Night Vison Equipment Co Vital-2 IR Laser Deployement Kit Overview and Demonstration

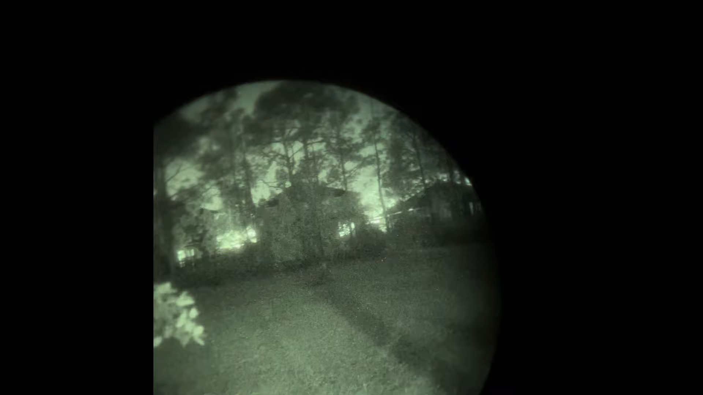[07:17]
And it's only slightly cut off. So best I can do given the context. So here we are.
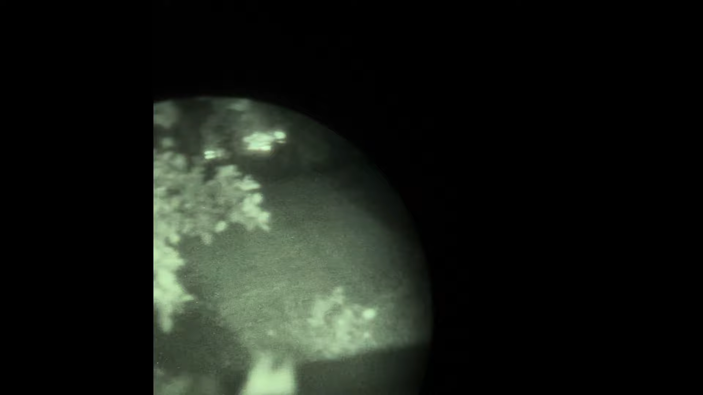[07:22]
As you can see, down the center, we have a tree that's about 25 yards. The very end is a fence, about 60 yards. It's a pretty dark day.
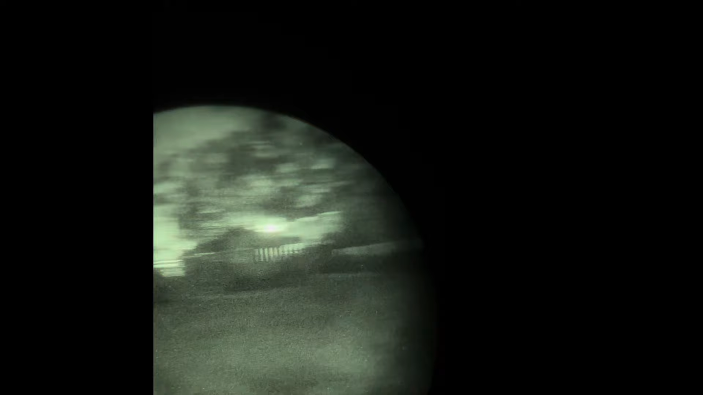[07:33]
I do have some lights, but you have a good idea of what's going on. So here we are. It's going to be right here. It's not going to focus because you can only have one focus with a monocular. Let me turn this all the way over. So now we're in the R position. I'll turn it to the first position. Which is laser only.
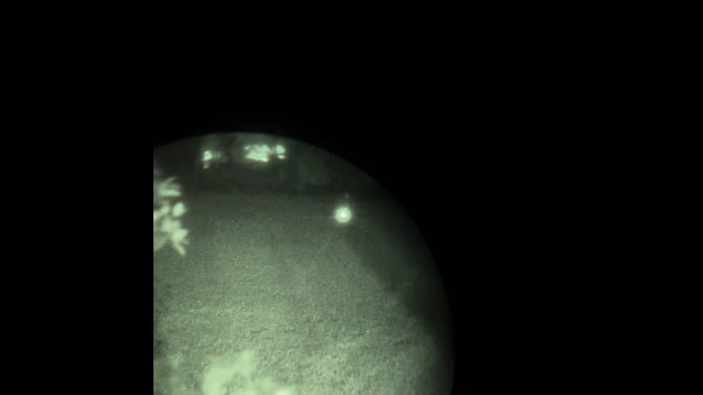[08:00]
So pretty good laser. This is 25. We got out to 50. It's actually quite usable. The laser is pretty effective.
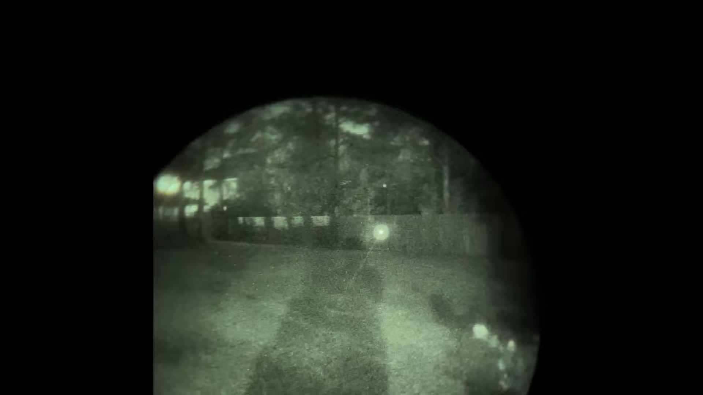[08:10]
And it is a momentary switch only.
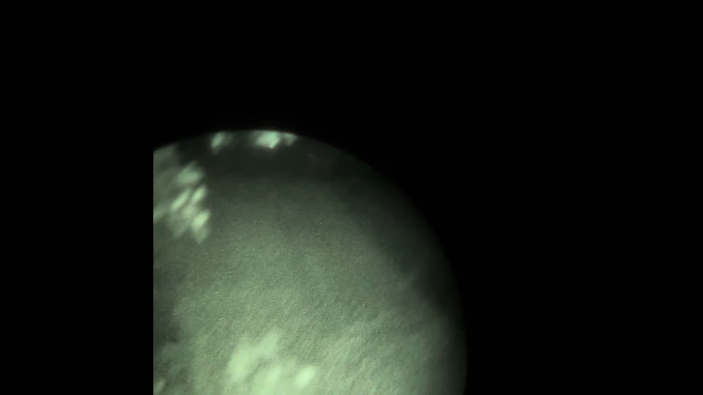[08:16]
So I can double tap. It doesn't matter. It's momentary only. There is no constant on with these with this laser. Do my next switch. Actually going back, I want to demonstrate one thing. So I showed you before how there is adjustability. You can power it down.
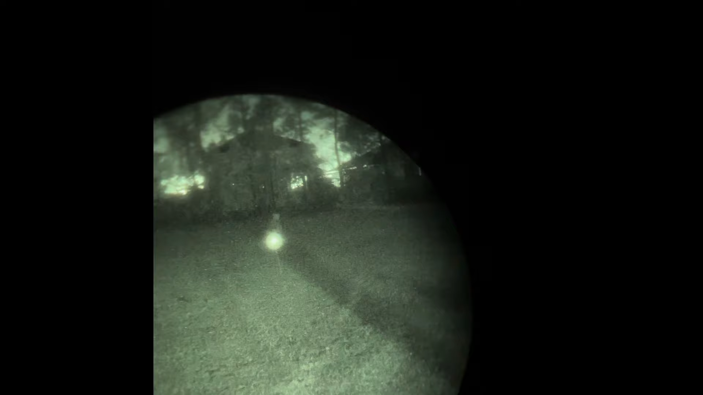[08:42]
In this case, it is at max power, but I'll power it down if I can. So power down. Oops. Sorry, I don't know. This is the switch.
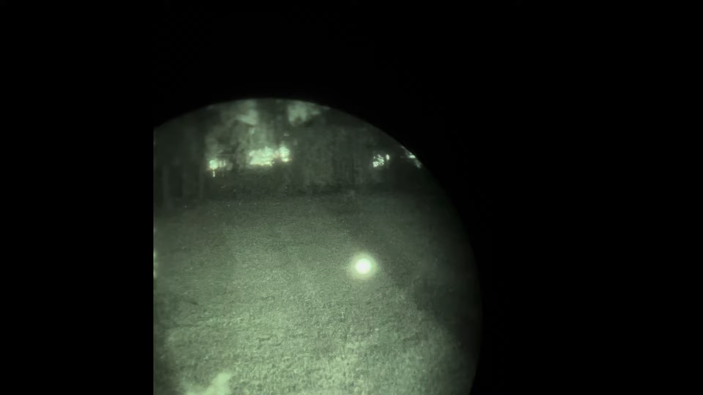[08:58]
It's fighting me because it's momentary only. You only got one hand to mess with it. So this is me turning the power down on the laser.
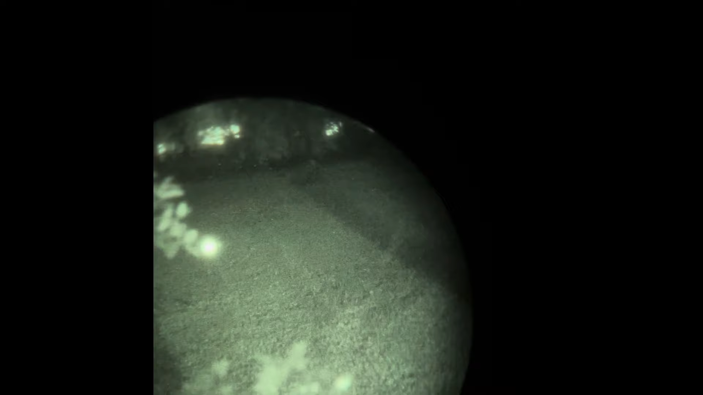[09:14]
As you can see, not much is happening. Because this is a class 1 laser. Civilian power. There's not much power to be had in these units in general.
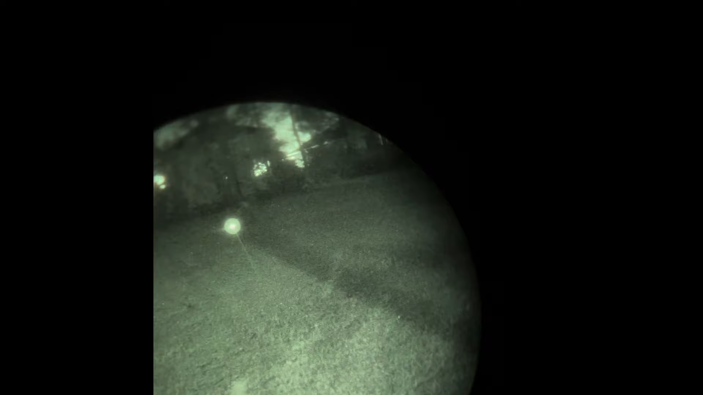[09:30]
And so even if I power it down to reduce intensity, not much is going to happen. I'm going to try to turn it up. Let's see if you can't see any difference. This is me turning it up.
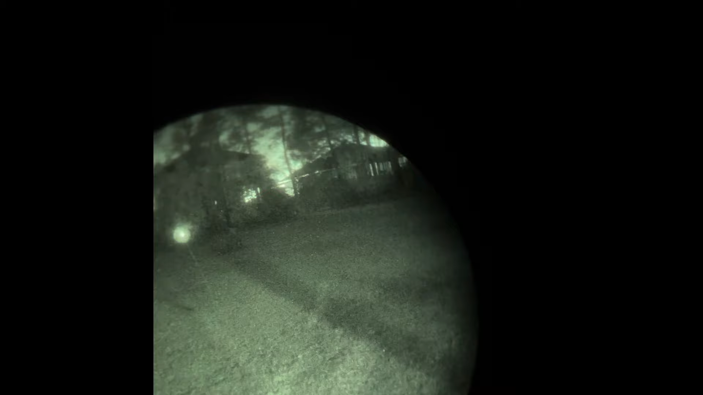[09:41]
Not much to change. The feature of the adjustability is not much in the VITAL 2.
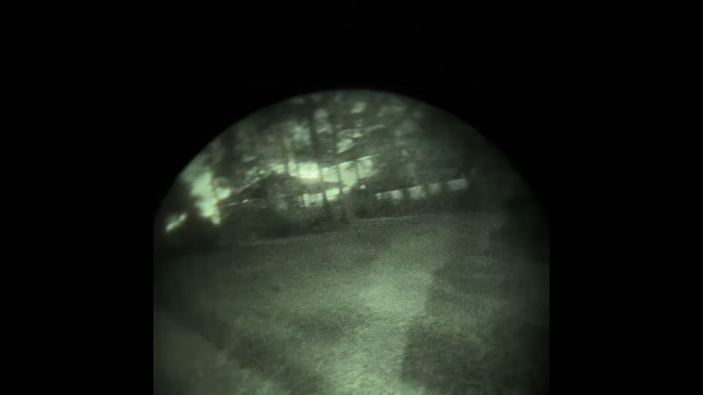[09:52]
It's probably more of a function of the VITAL 100, which is a full power laser. It makes a lot more sense in that aspect. Let's go back to the modes.
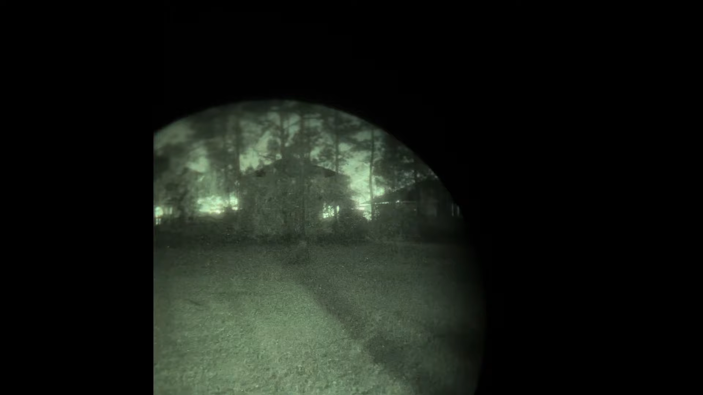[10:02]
We got pulsating laser. This is pulsating slow. This would make a lot of sense if you are in the military context. You're trying to mark a target. You're trying to get the attention of an aircraft. That's the intended purpose of having a pulsating laser.
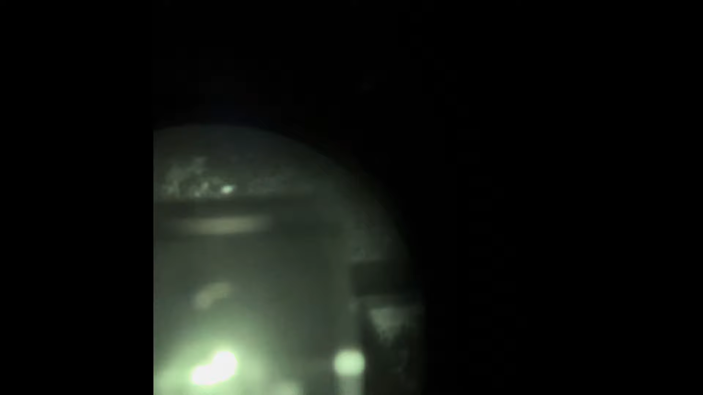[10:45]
And it does appear that the illuminator is on.
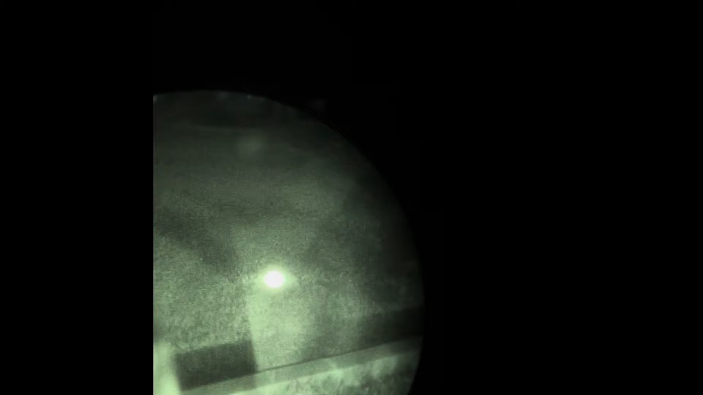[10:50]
This may be a, let's see.
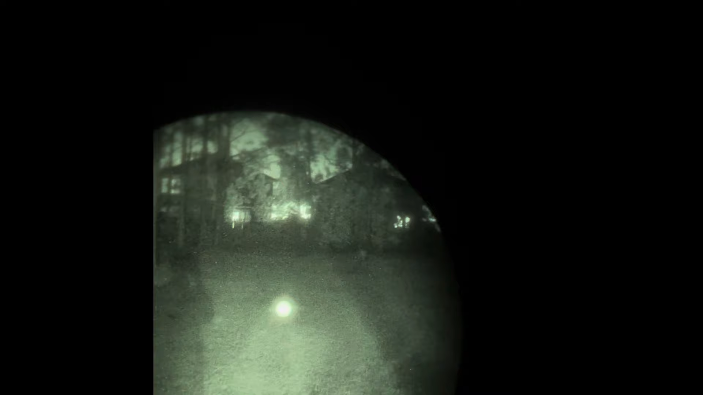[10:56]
Yes, the CQB illuminator is on, but at a low power mode on this setting.
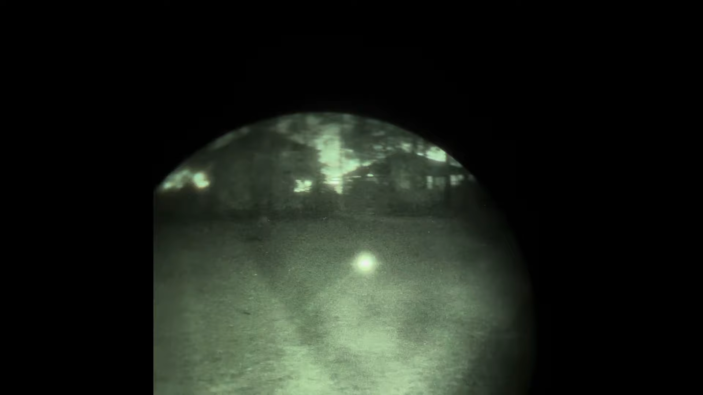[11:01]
So constant on with low power illuminator. The next one we got
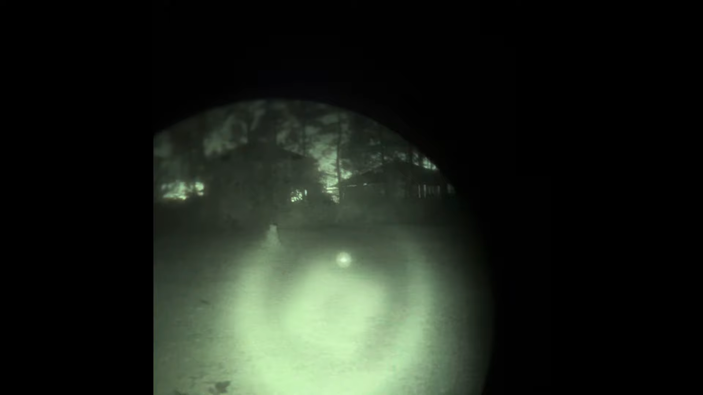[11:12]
is we have high illuminator and high laser. Keep in mind this is a CQB illuminator only.
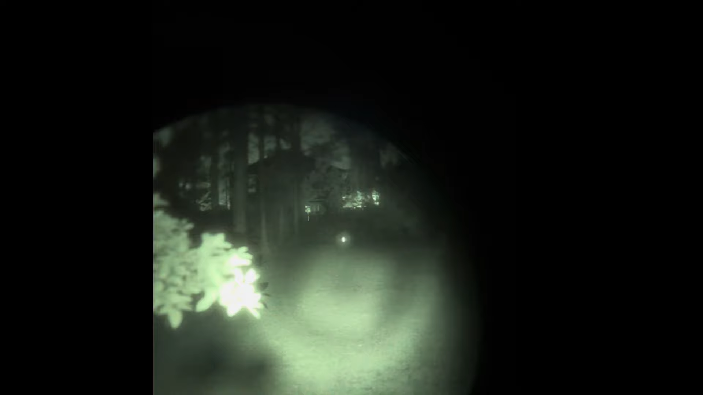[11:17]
It is not adjustable. And so it has a very, very wide flood.
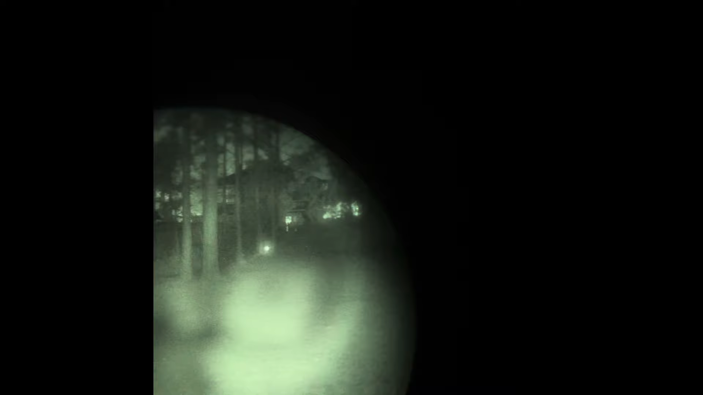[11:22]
You can see at 60 yards. It's hard to focus. I can very easily see that tree. I can get very good PID
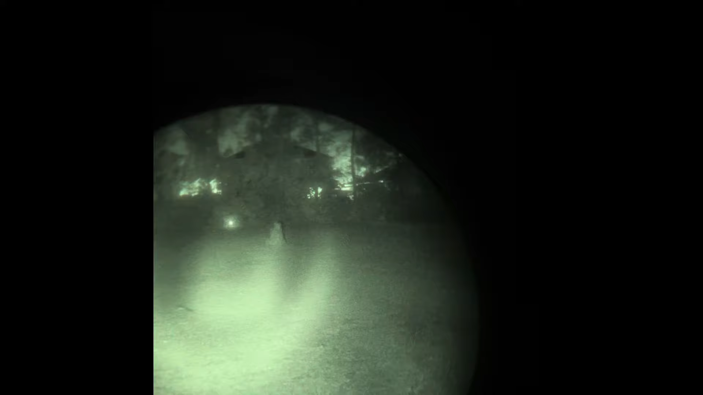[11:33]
with the illuminator. But this is at 25 yards. Pretty floody.
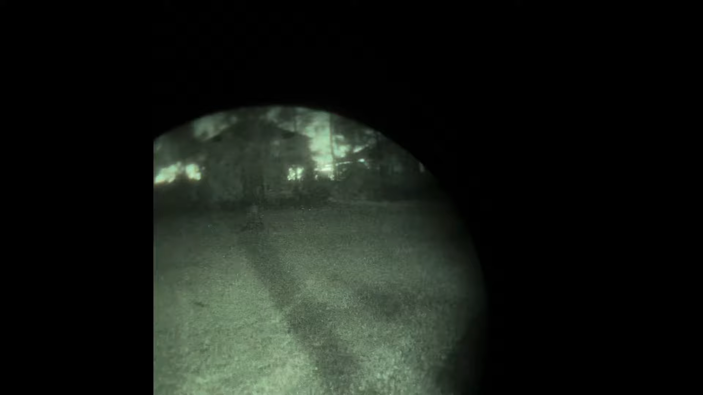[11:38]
This is more intended for like room distance because this would be ideal in the room.
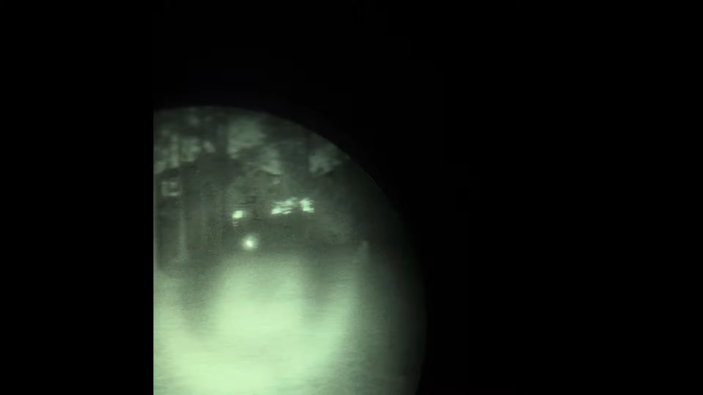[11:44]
But once I start going out to... Let's see the tree all the way in the back at 60. You can see it pretty good.
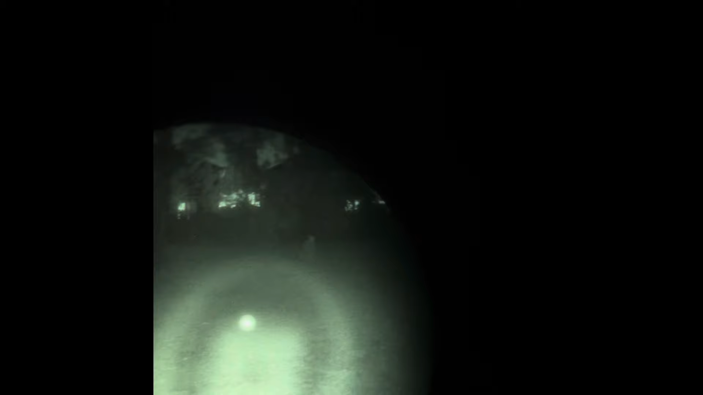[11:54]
The illuminator does have a little bit of artifacts. It's not a perfect circle.
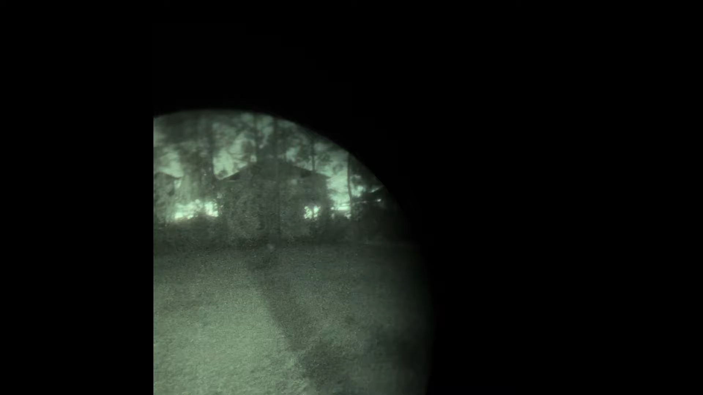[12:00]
But yeah, that's the VITAL 2. That's the different modes.
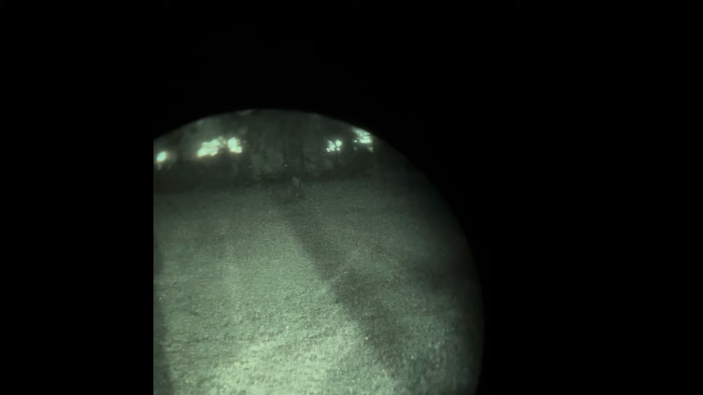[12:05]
That's the performance under night vision. It is a moonless night and so it's a pretty good demonstration of the VITAL 2.